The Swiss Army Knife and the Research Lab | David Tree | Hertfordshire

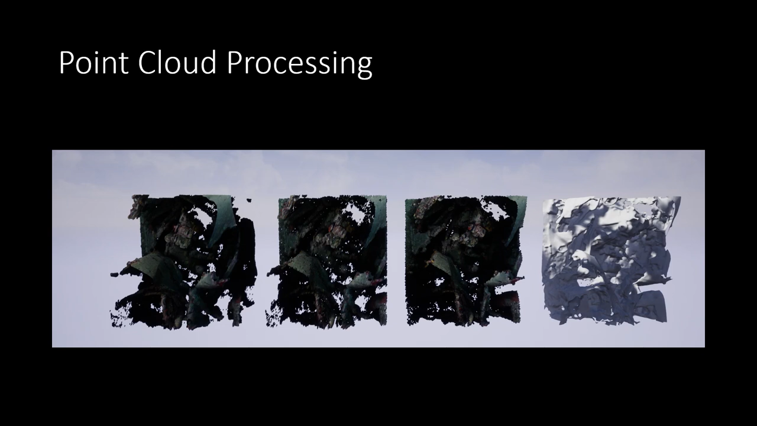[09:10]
Now, the important thing here was that we needed a pipeline that would work over and over again because we knew we were going to be doing more of these projects in the future. So again, we built a HDA that would slice these point clouds up and then exploit them as useful LODs that could then be placed on top, instanced onto points. So, just a little demo of it actually working.